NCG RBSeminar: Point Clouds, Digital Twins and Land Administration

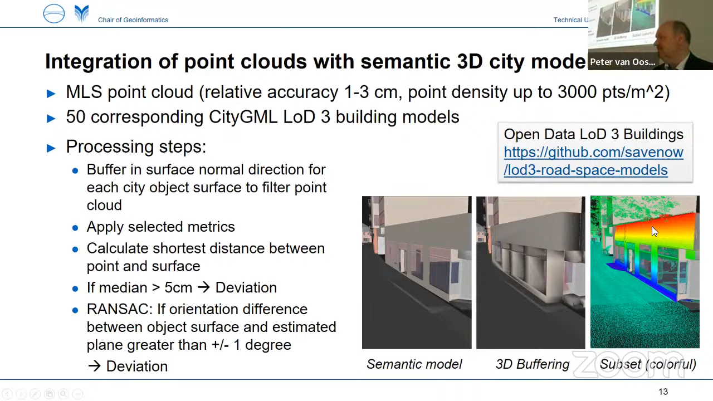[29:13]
So there is obviously something has changed or something is significant. And so we can also flag that CDGML object and say, here is something you need to check. And we did that. And as you can see here, this building, that's the original building here that we have before on the lower picture, but the point cloud reveals that there's a scaffolding around the building. So on the scaffolding in the end leads to the point that we classify the surface, the CDGML wall surface here, as deviation. And red means it's a deviation outside, so in direction of the surface normal.
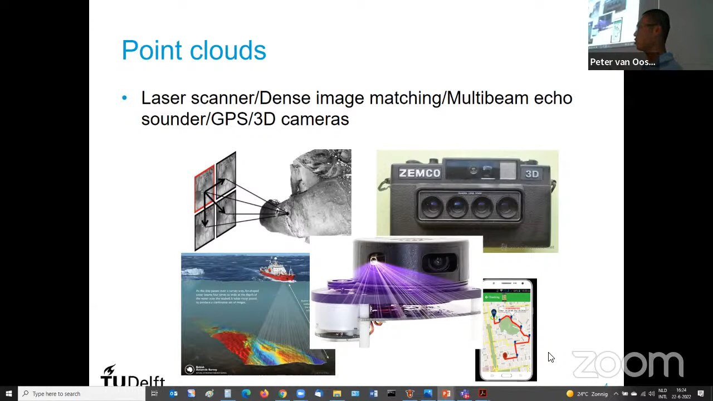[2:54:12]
And also the conventional GPS. So one point actually represents the position of people or a vessel or a vehicle at a certain time. So by collecting this during a period, you also make a large point cloud. And this point clouds are indeed very useful for current applications. For example, terrain modeling, the forest estimation, the gaming, VR stuff, and the autonomous driving.
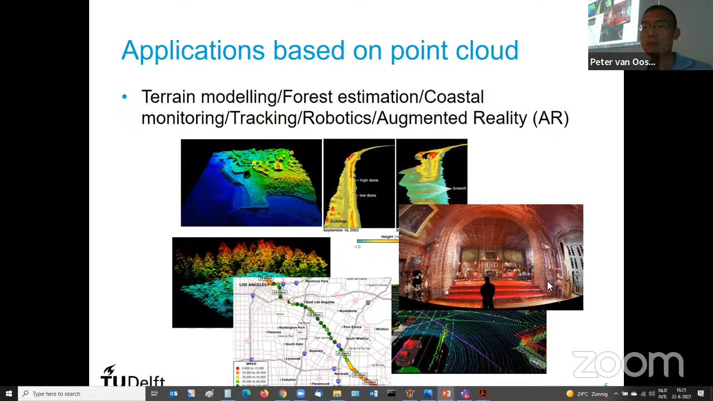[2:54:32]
So very important data. And the main features of the point clouds is first, the really huge volume. Right? So we made an estimation that the laser scanning of all streets in the Netherlands can finally reach 10 to the power of 15 points. So very large value. And another character is the multiple dimensions of points besides the XYZ.